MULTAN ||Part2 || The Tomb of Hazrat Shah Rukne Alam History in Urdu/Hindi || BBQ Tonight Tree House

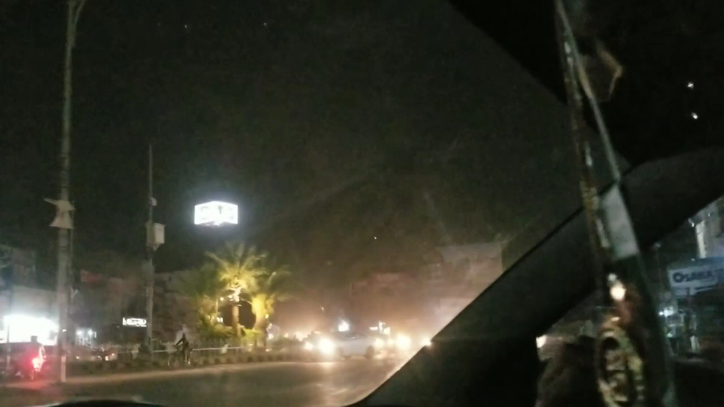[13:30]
और यहाँ से बाकी की कुछ सिटी आप मेरे साथ साथ देखिए,
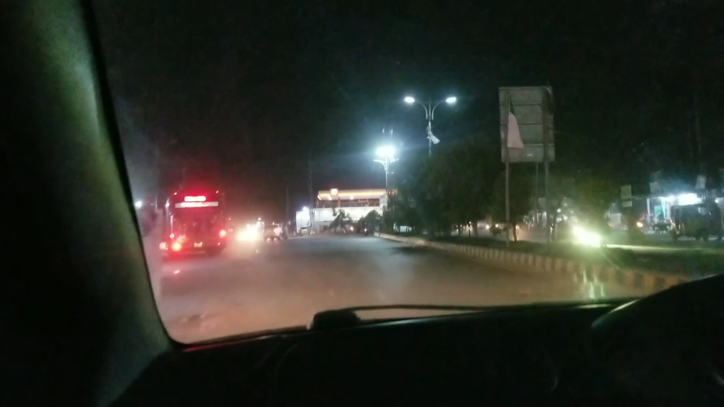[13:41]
वहाँ पे बस सर्विस भी काफ़ी अच्छी चल रही है, ये वाली बसेस।